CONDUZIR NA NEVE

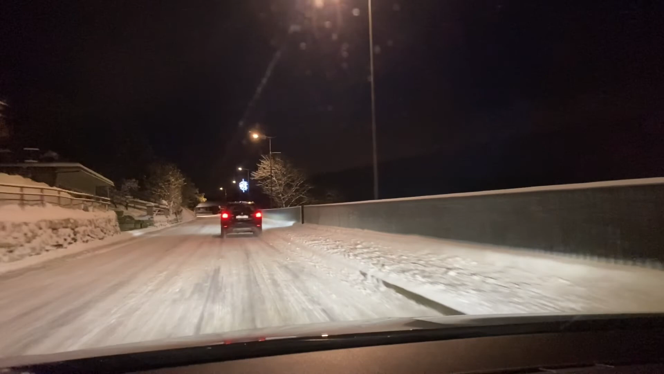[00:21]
conduzir na neve nesta maravilha neste paraíso tropical glacear aqui com menos três graus e meio logo manhã cedo e pronto não vou estar aqui com muitas tretas só vos vou mostrar aqui um bocadinho de como são as estradas depois de nevar bom quer dizer isto aqui nevou um bocado durante a noite já passaram aí os caminhões a limpar isto aí os limpaneves já deitaram aí também um bocado de sal para derrotar para não fazer
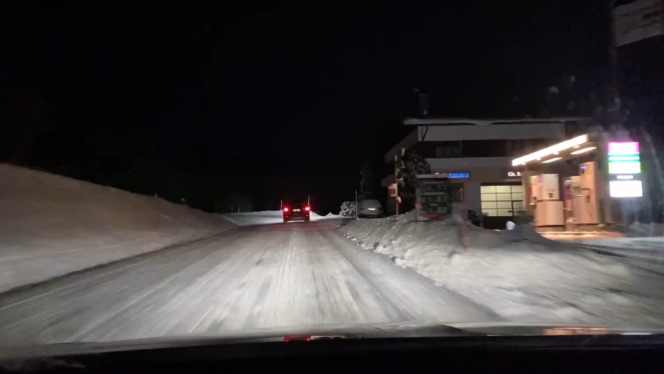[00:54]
gelo mas como vocês podem ver é isto aqui moritos de neve a servir de riders isto normalmente não tem aqui riders nenhum vocês se vão daqui abaixo mandam aí um tralho que é sempre a cair sempre a cair já estamos de pai a mil metros de altitude mais ou menos digo eu não sei e isto aqui neste tipo de piso ou seja
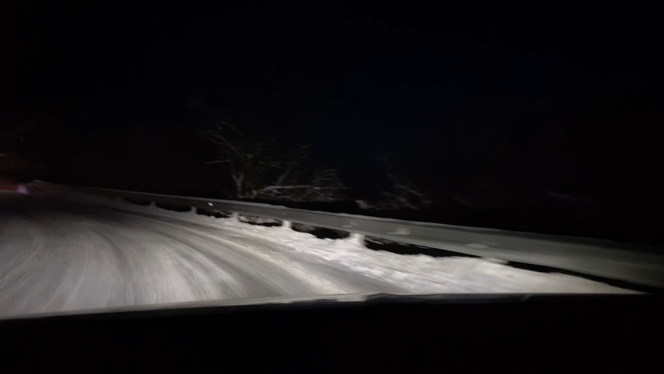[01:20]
é alcatrão por baixo não é mas por cima tem esta camada de neve que eventualmente por baixo é capaz de ter uma camada de gelo e como vocês podem ver aqui um dos limpaneves olha aí a neve toda para o quintal do vizinho e como eu estava a dizer aqui vocês precisam mesmo de riders de inverno eu já fiz este tipo de estradas com pneus de verão
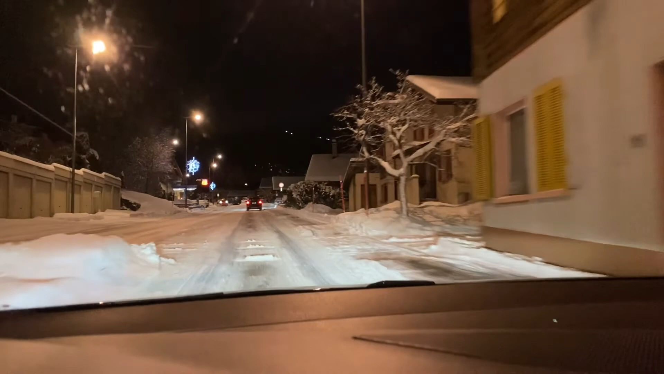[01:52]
há maluco há campeão há português que pensa que passa por todo lado mas posso vos dizer que o problema não é subir malta a subir uma pessoa ainda patina ainda dá para encostar o problema é quando começa a descer e vocês não conseguem travar e o carro vai sempre e não adianta vocês meterem o pé ao travão que o ABS vai sempre ligado sempre e o carro sempre a ir não adianta puxar travão de mão meter a segunda as primeiras é que o carro vai sempre aqui nestas curvas por exemplo era capaz de passar aqui com o carro todo atravessado